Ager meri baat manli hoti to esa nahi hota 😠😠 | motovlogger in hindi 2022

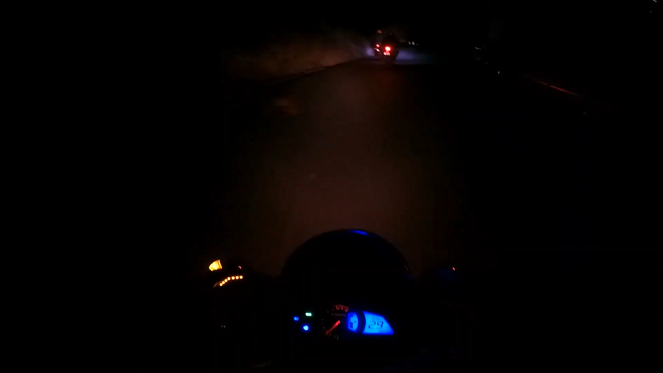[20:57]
तो अभी फ़िलहाल जागेश्वर चलते हैं, फिलहाल तो रात हो चुकी है। रात में भी राइड करने में मज़ा अलग है।